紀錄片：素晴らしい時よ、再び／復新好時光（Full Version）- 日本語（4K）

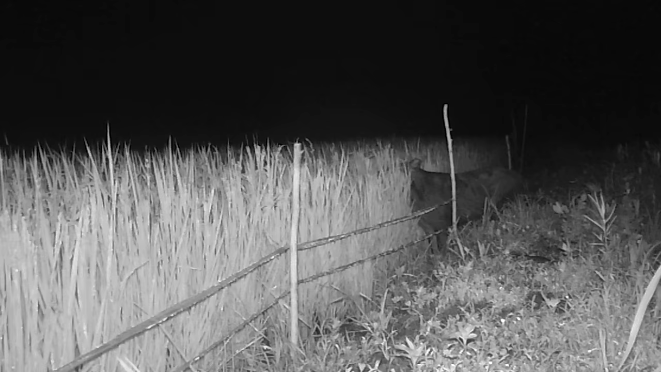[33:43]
收割了嘛，就是田一直有动物出没的痕迹。
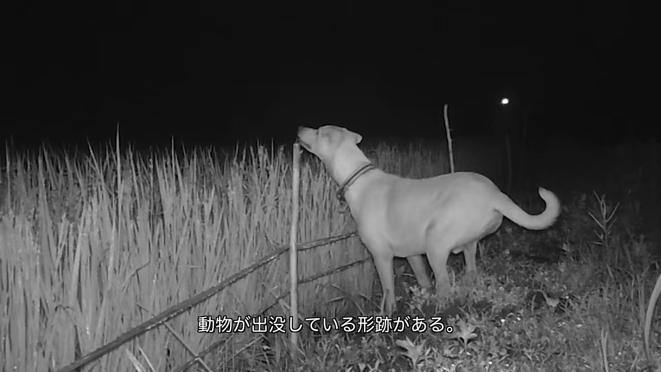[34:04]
阿公就是每天都会上来，然后放鞭炮，晚上十点，然后坐在那个田中间，然后一个小时，然后早上四点再来。